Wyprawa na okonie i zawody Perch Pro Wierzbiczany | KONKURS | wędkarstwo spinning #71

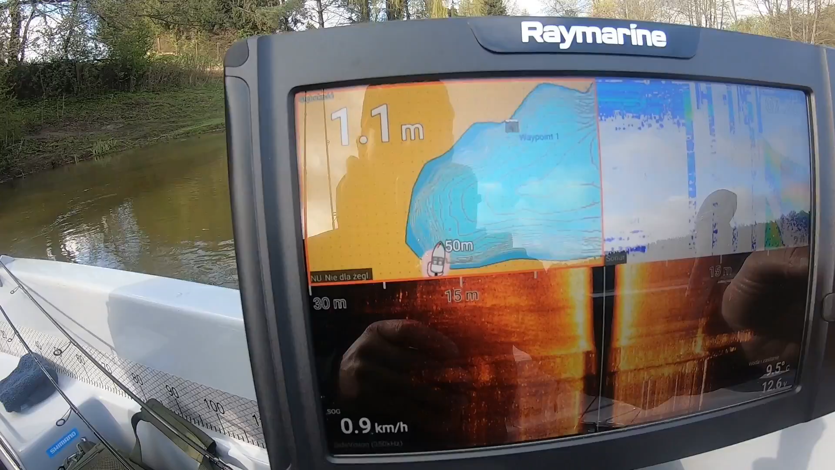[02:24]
On screen: depth 1.1 m, speed 0.9 km/h
Będziemy patrzeć, gdzie jakieś są fajne kanty, fajne wypłycenia.
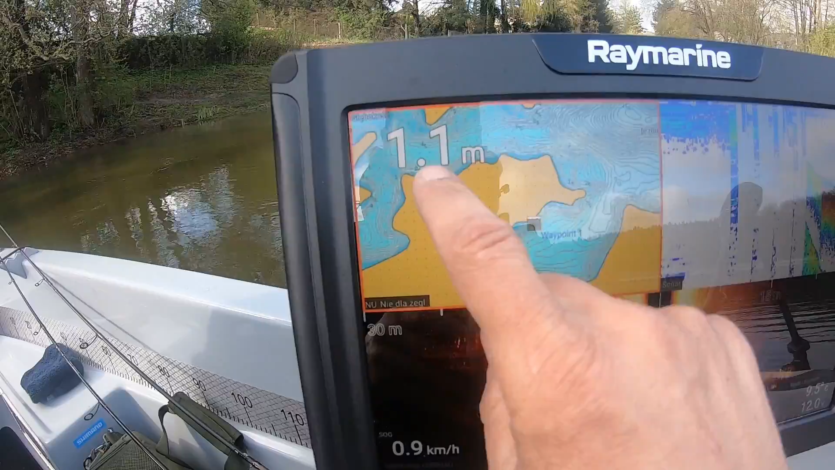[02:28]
On screen: depth 1.1 m, speed 0.9 km/h
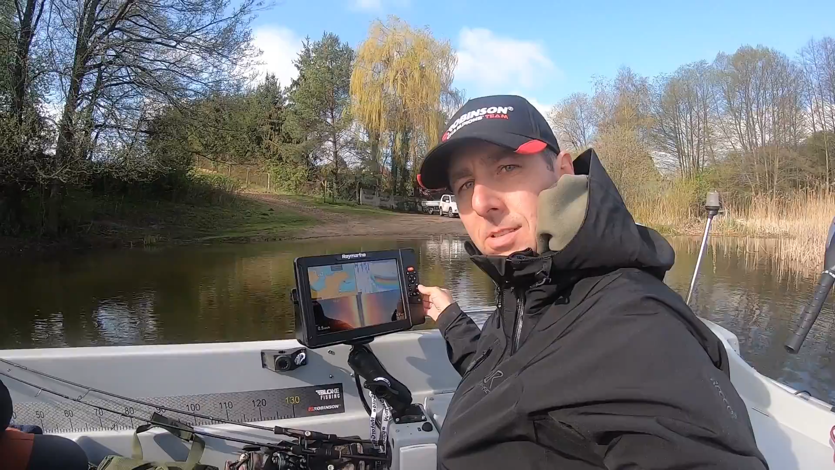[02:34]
Nie przedłużam, płyniemy. Patrz, jak głęboko po białoryb, nie?
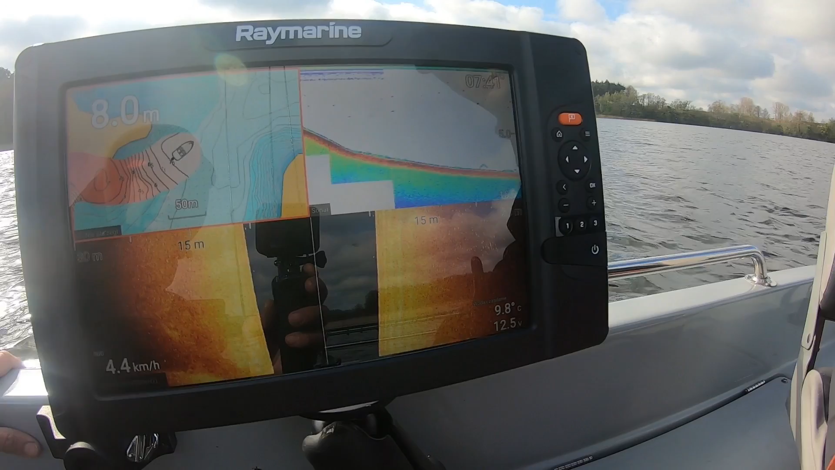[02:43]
On screen: depth 8.0 m, water 9.8°C
No tutaj to takie te kanciki, możesz tu podjechać pod ten cyperek, wiesz? Zobaczyć.